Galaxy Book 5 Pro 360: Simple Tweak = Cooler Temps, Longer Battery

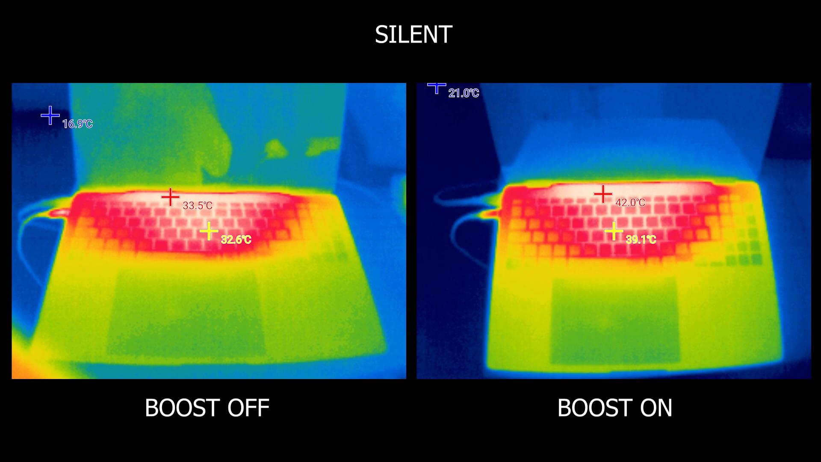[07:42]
And let's not forget exterior temps which are crucial for having a nice experience on a notebook. So you can see with silent mode, our highest temp, where chip is located, is 33.5 degrees while 42 with boost on. 33.6 with quiet mode,
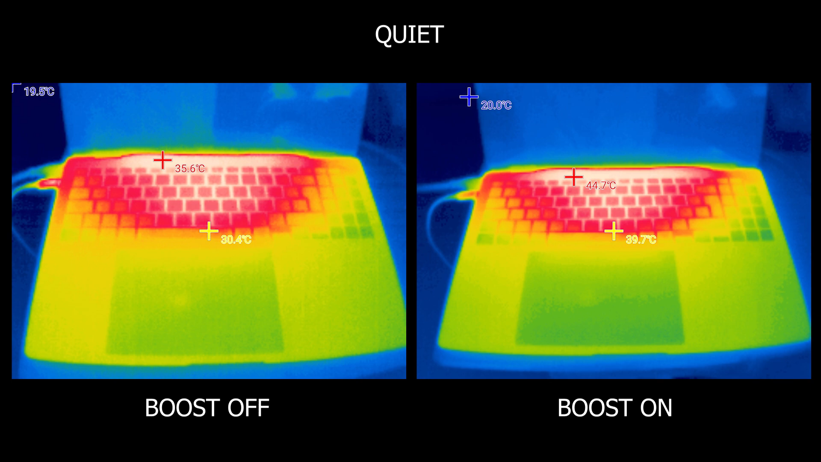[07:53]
blast boost off and 44.7 with boost on. With optimized, given the faster fan speed, CPU boost only close the gap, getting only 2 degrees higher temp than when we have CPU boost disabled.
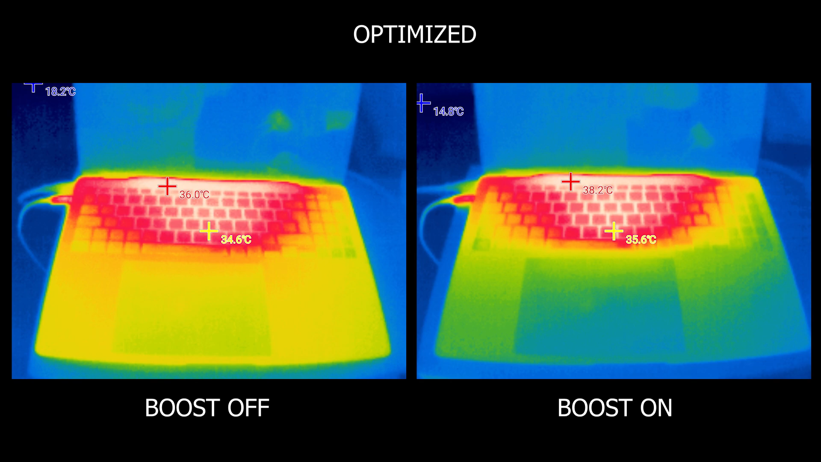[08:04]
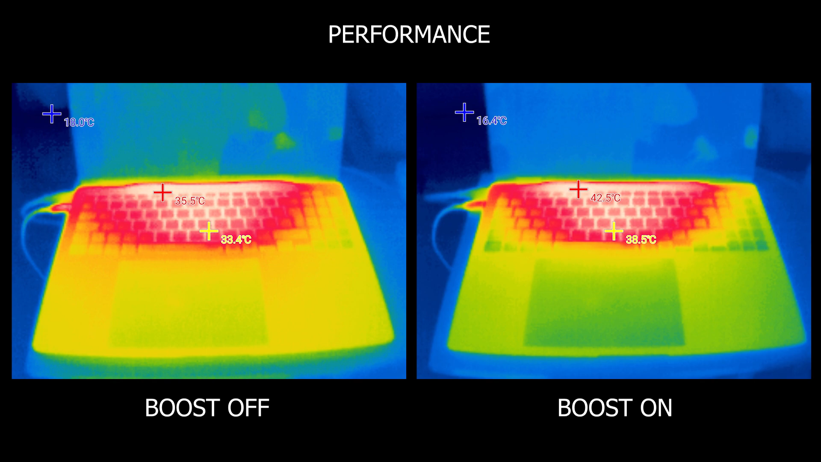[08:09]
Finally, in performance mode, it's 35.5 degrees with boost off versus 42.5 degrees. So around 2 degrees higher, which makes the experience still feel different. Now, how about in gaming?